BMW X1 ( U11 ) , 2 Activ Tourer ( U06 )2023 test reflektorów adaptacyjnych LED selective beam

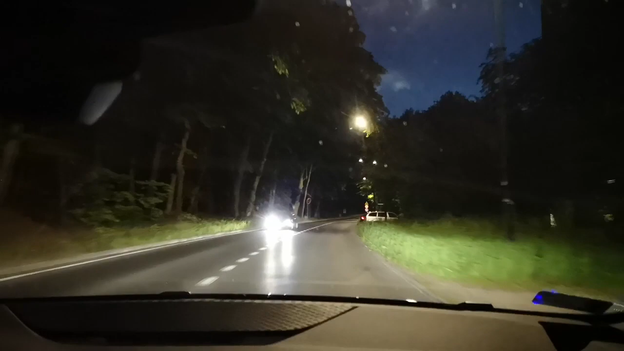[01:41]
W mojej ocenie te światła adaptacyjne w BMW 2 Active Tourer świecą rewelacyjnie. Tutaj można się przyjrzeć na filmie w pewnych momentach jak te diody sektorowo się zapalają, gasną. Troszeczkę będzie to na późniejszym etapie, ale można się przyjrzeć.